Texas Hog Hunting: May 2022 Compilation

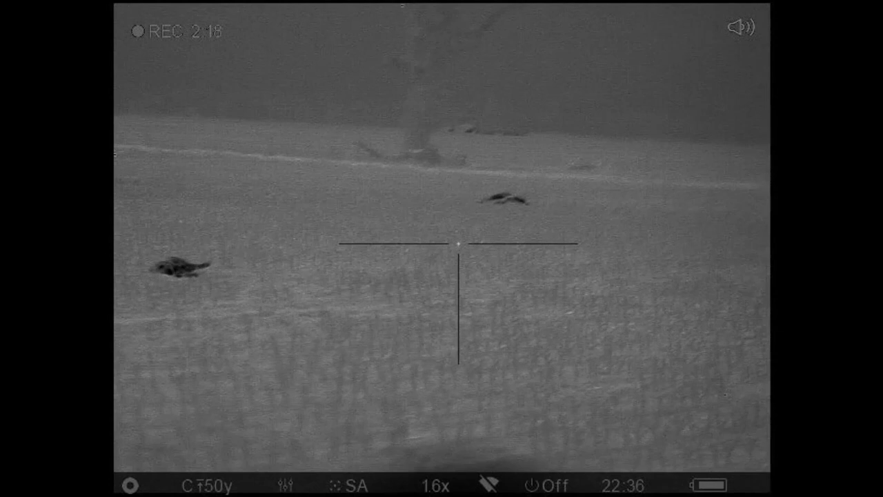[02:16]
Dude, there's a lot of deadness over here.
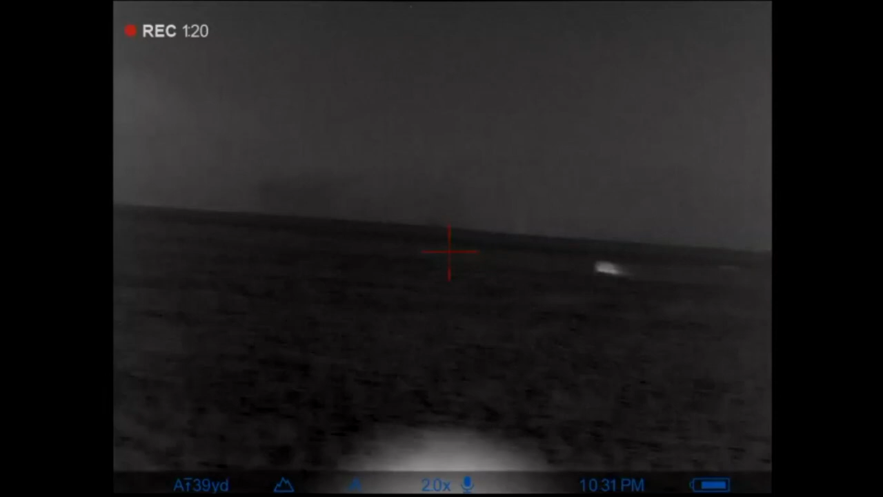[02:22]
Yeah, I got you. There's 1.5 right here.
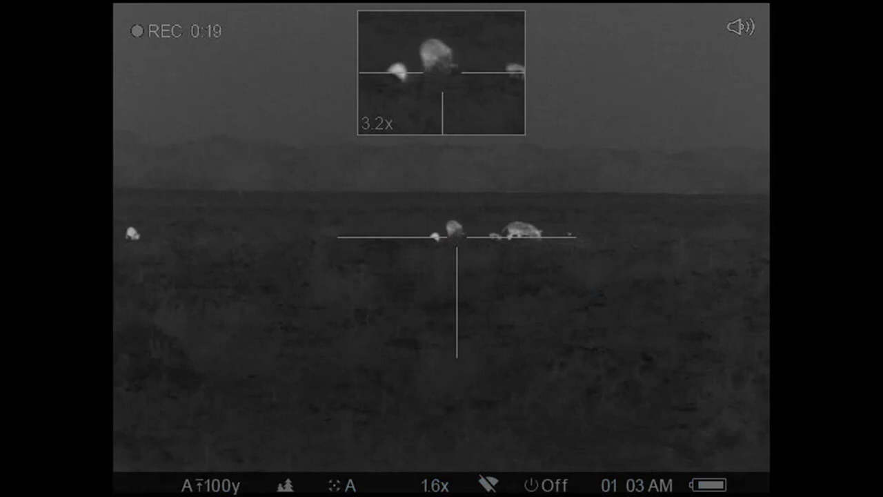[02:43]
Mm-hmm. Ready to change? Yep. Ready to change?
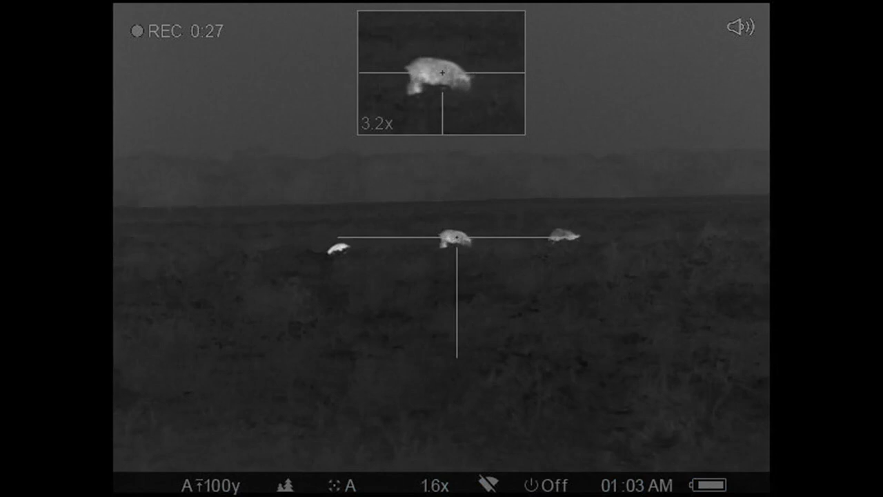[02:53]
Alright. 3, 2, 1. They're kind of running left. 3,
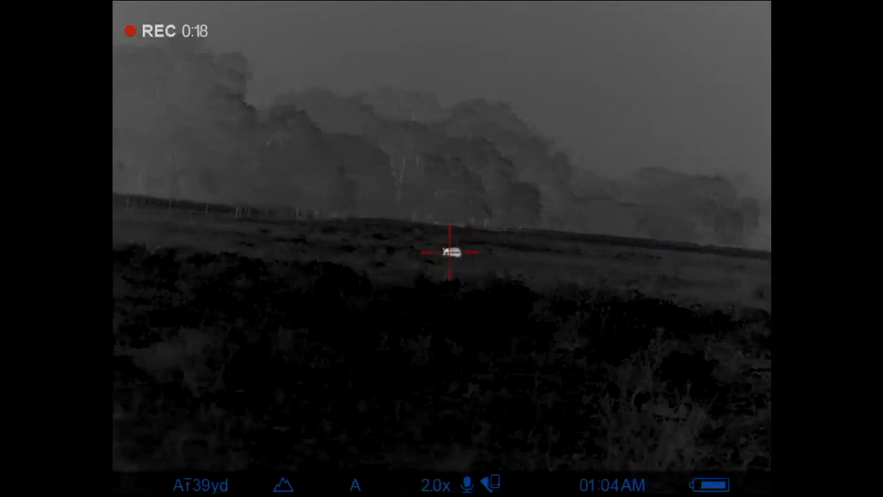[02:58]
2, 1. They're kind of running left.
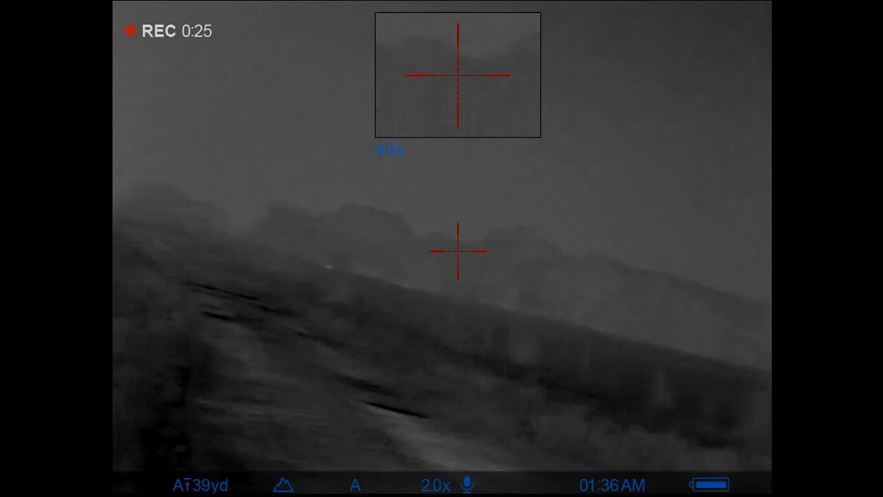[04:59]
I'm gonna shoot this big one right here.
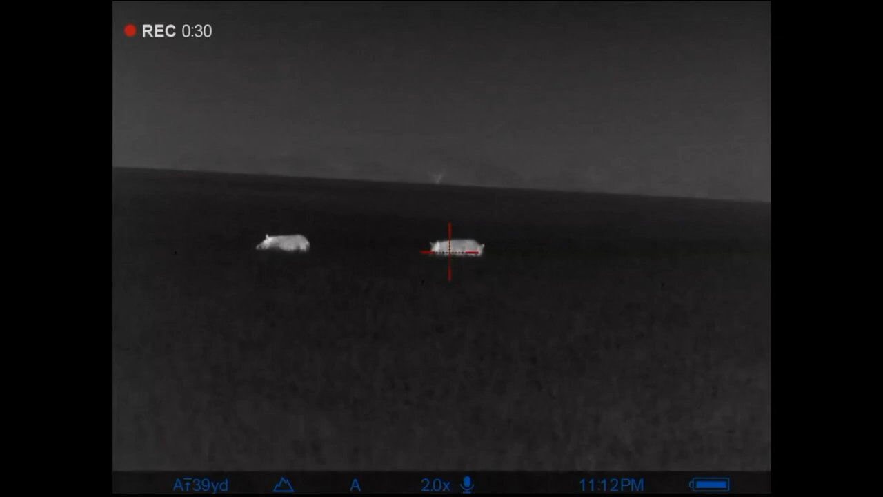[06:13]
3, 2, 1.
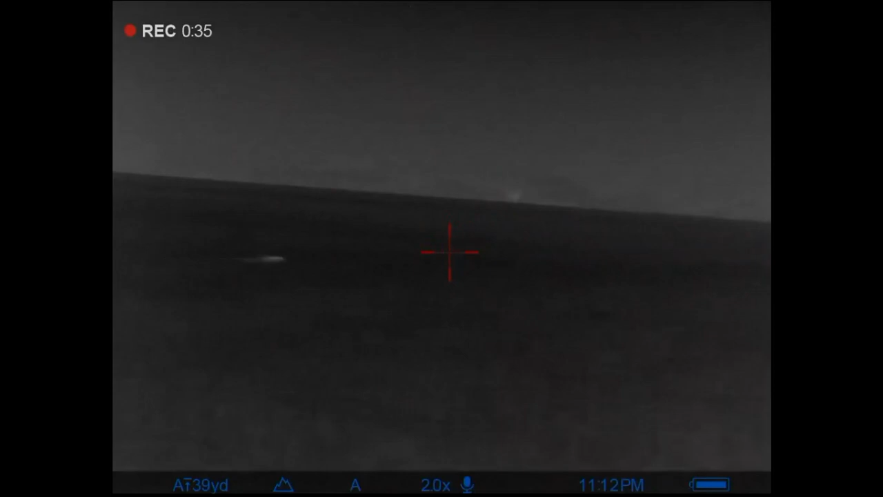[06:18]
Oh, the other ones are running.
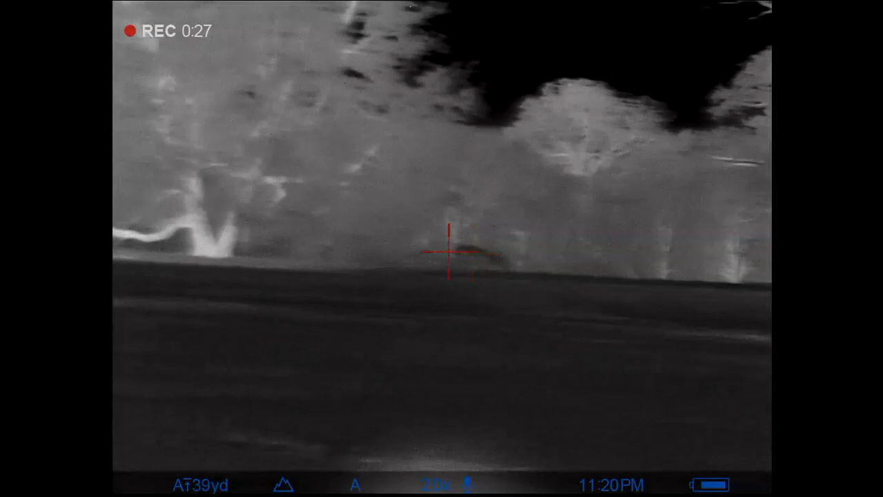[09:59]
Right here, right here, right here. Left, left, left.
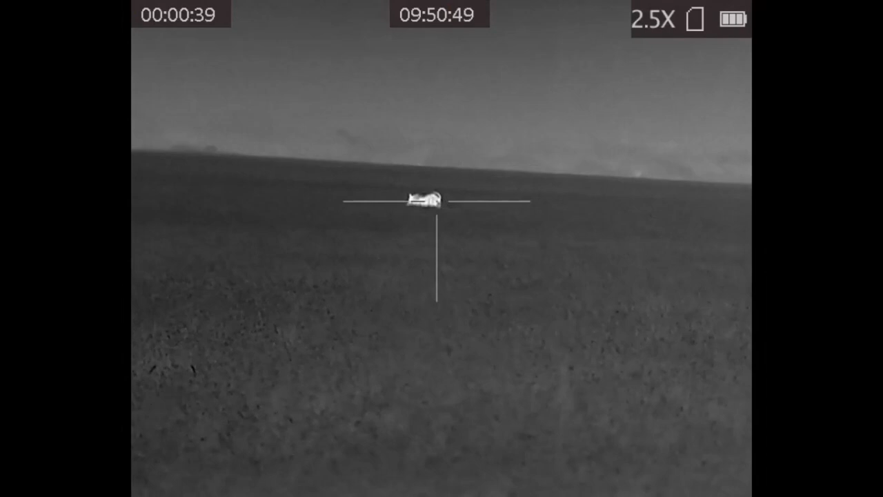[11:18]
Are you ready? Yeah. Hey, pig. Hey, pig. Hey, pig. Woo-wee. Woo-wee.
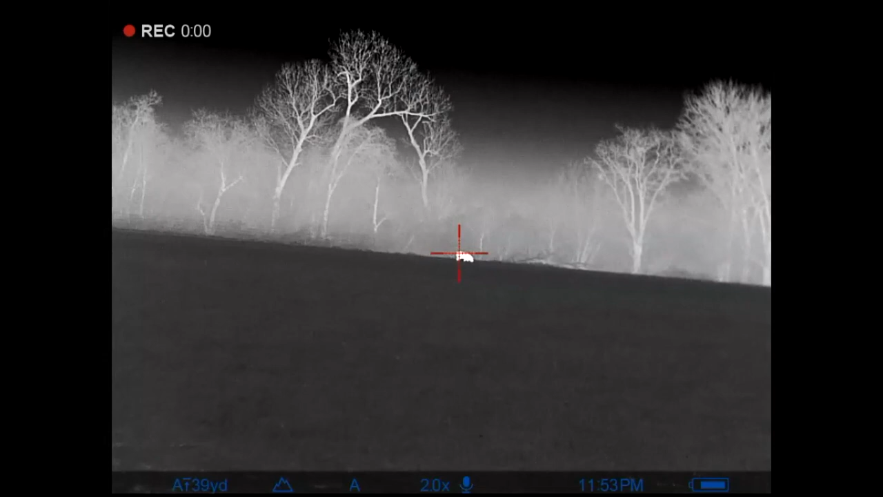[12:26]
3, 2, 1. Picture on picture.